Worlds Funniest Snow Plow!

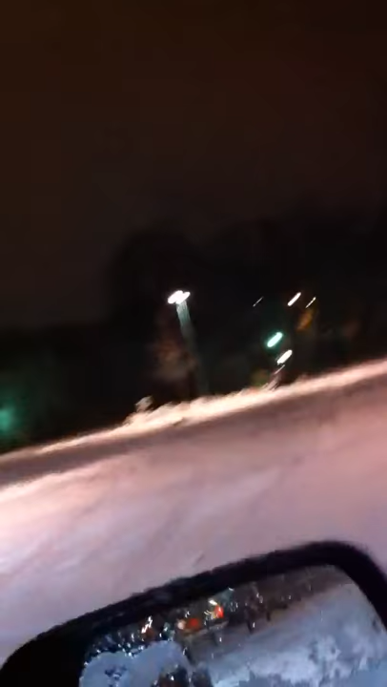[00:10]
That is the most ridiculous snowplow I've probably ever seen in my life. Oh my god.